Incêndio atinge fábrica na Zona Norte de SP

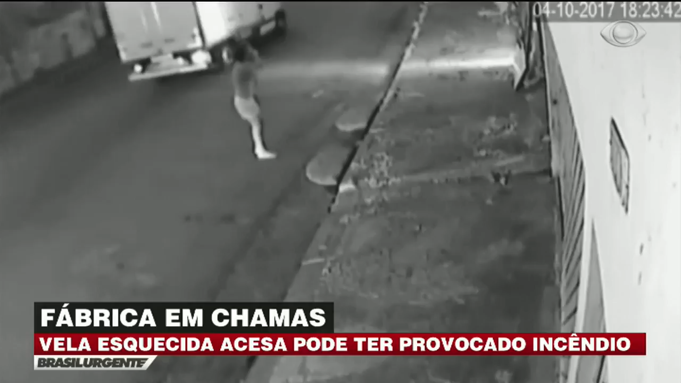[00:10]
Ele era o único morador do local e, segundo testemunhas, havia esquecido uma vela acesa. No minuto seguinte, já é possível ver o aumento do fogo, que se espalha rapidamente. Um dos vizinhos retira o carro da garagem às pressas.